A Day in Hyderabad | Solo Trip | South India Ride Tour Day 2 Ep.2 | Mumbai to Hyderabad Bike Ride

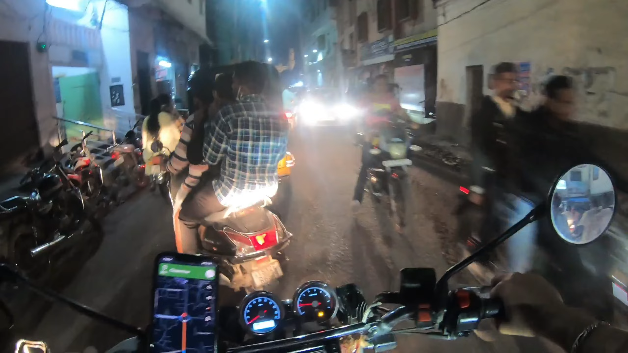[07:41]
मार्केट एरिया है, अभी समहाउ सामने दिख रहा है चार मीनार।
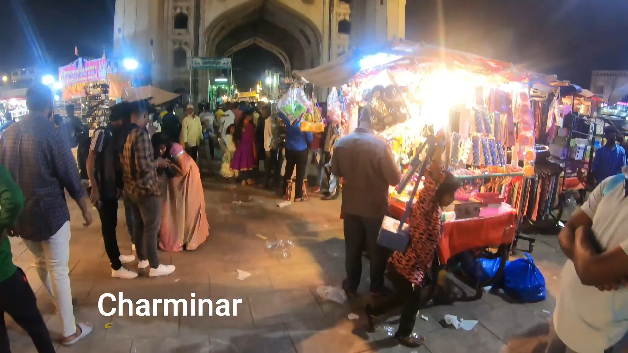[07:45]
तो अभी चार मीनार के बाद अब मैं जा रहा हूँ बर्गर खाने।
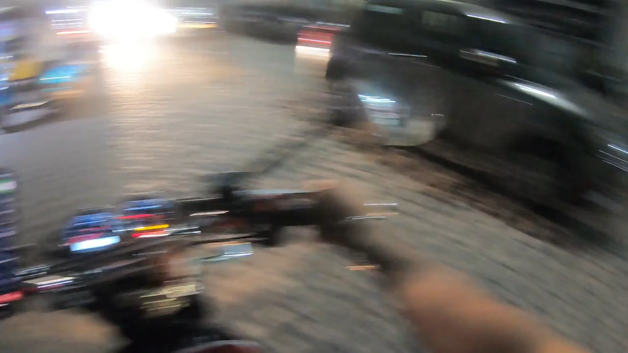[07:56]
तो मैंने जोमेटो पे देखा बेस्ट बर्गर कौन सा, तो सबसे जो टॉप पे आ रहा था रेटिंग वाइज मैं वहीं जा रहा हूँ।
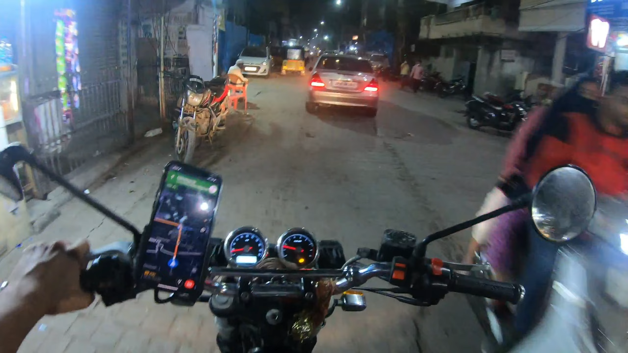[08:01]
अब नाम उसका पहुँच के ही बताता हूँ, क्योंकि मुझे भी याद नहीं आ रहा क्या नाम है उसका। बहुत चहल पहल है यहाँ पे।